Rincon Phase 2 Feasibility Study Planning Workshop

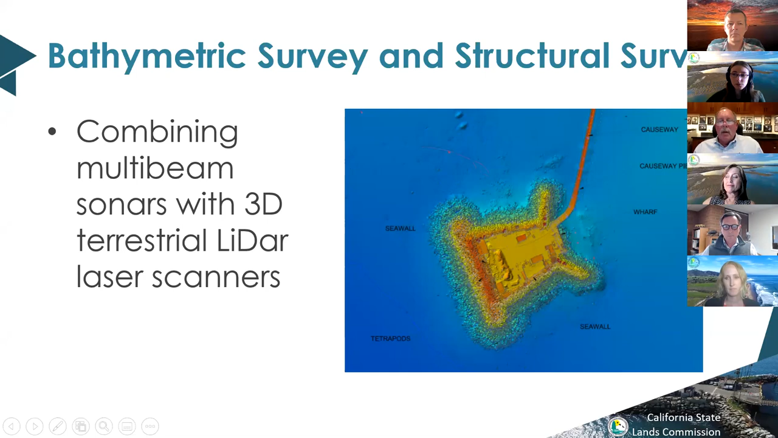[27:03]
combined them both into kind of a flyby video. Mark Steffi, Just to give you some idea how extensive the survey is. Mark Steffi, Are we going to play that now.
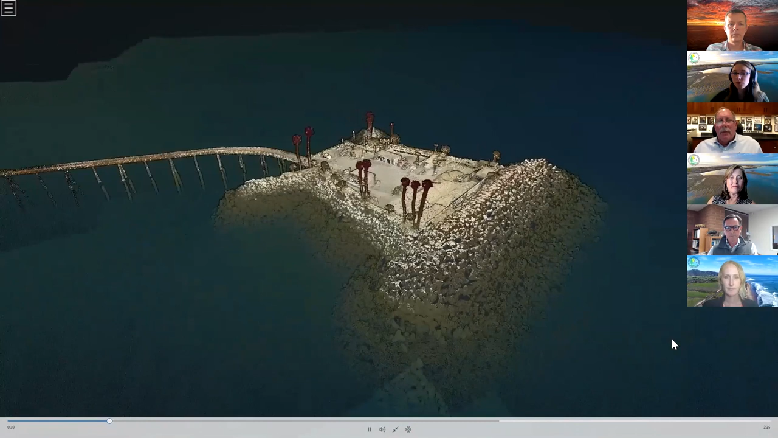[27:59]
The both both survey methodologies produce point clouds. Mark Steffi, So every object has is identified or characterized by a series of electronic points,
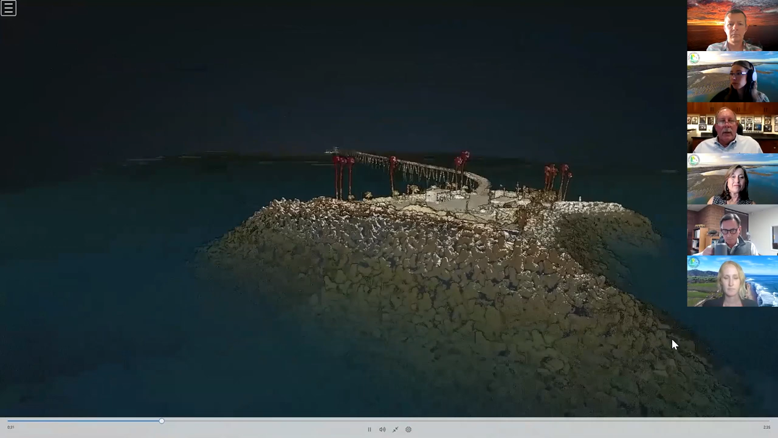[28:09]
if you will, and we can zoom in on any feature above water or underwater on the sea floor.
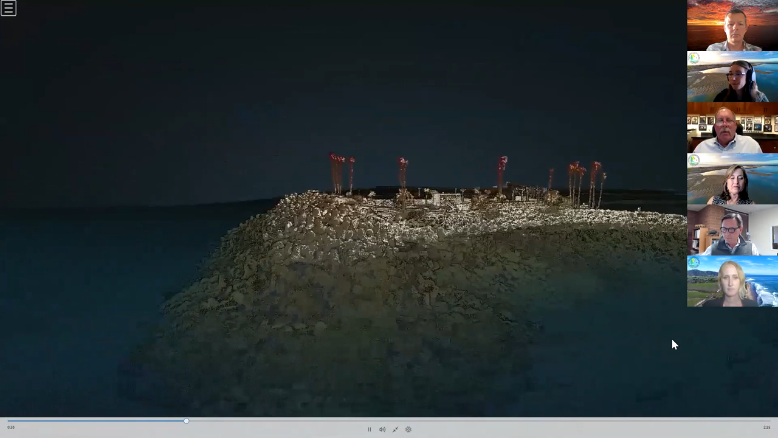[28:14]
Mark Steffi, And look at that point cloud and pretty well that sound paints a picture of the objects underwater on the underwater side of it.
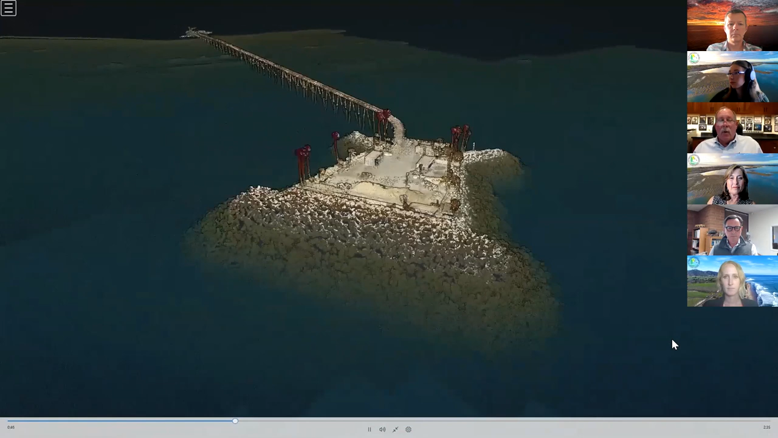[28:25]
Mark Steffi, And we can get an idea of what.
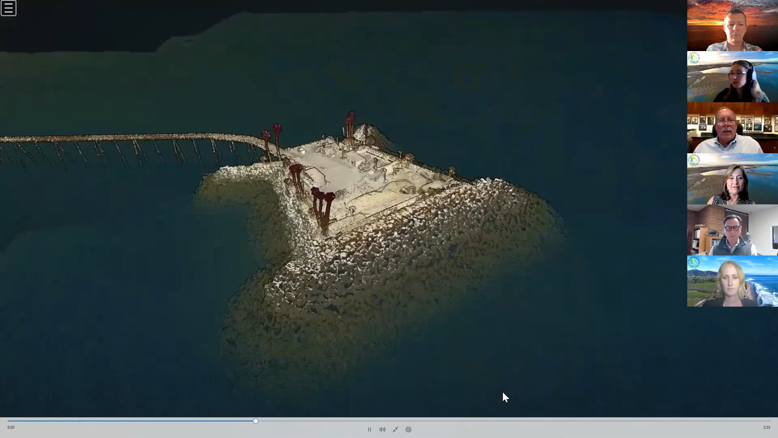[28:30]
Mark Steffi, What those objects or features are just a second here we'll get alongside the causeways probably got the most detail in this video.